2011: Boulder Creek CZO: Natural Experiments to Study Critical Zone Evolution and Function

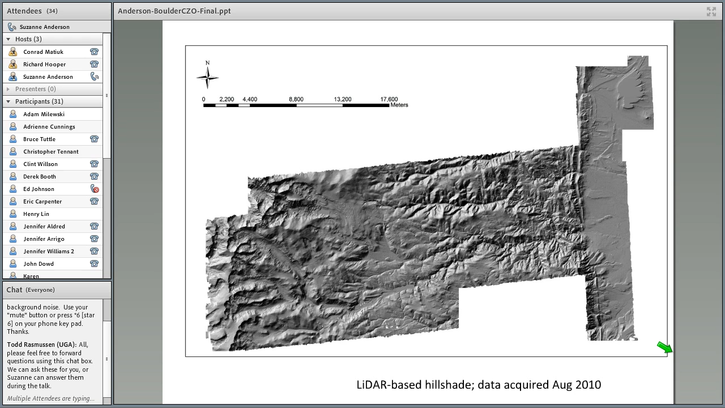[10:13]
So this is a very enviable data set. It's available on our website. I'll just put that plug in here. But looking at this topography, you can see the glacial troughs up in the headwaters that have been eroded. You can also see actually that you can make out the deposits of the glaciers here. You can see the terrain that's not dissected, too. You can see this kind of flat, rolling, high terrain in the Front Range. And then you see the canyons down here that have been carved.
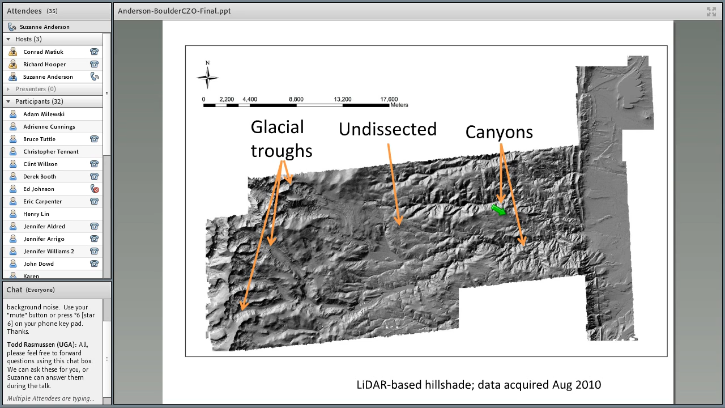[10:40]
And you can also see terraces out on the little bit of the plains that we have imaged with the LIDAR. So you can see this is a particularly spectacular alluvial mantled terrace out on the plains. So all these are components of the topography that we seek to understand.
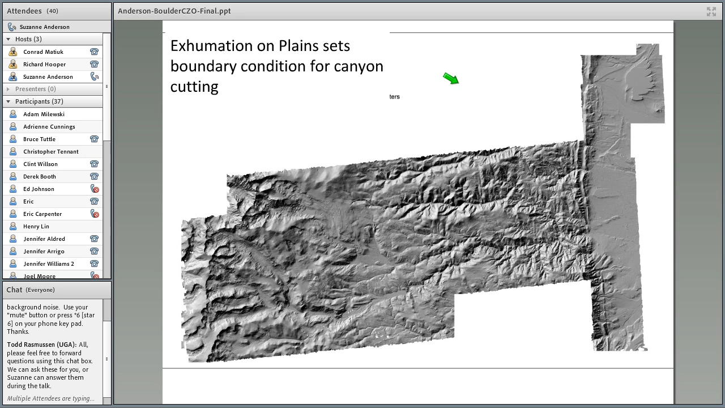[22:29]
So let me show you what that looks like back here in the topography. Here's that lighter topography. We can turn that into a slope map. And you can see in the slope map the canyons have very steep red slopes here lining them. And here's that region of low relief in blues that the canyons are cutting into. Now I'm going to look at cross sections across the river at various points.
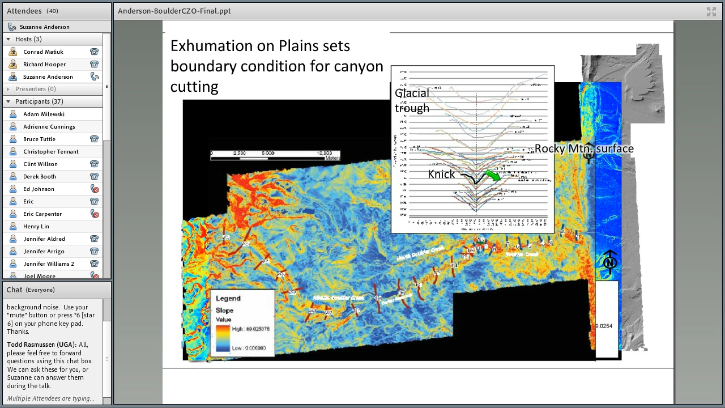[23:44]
But the slopes that get laid back through time. So you can see how that incision has been propagating up and how it excites these hill slopes as it comes through, and the response of those hill slopes then to that event that happened to them millions of years ago.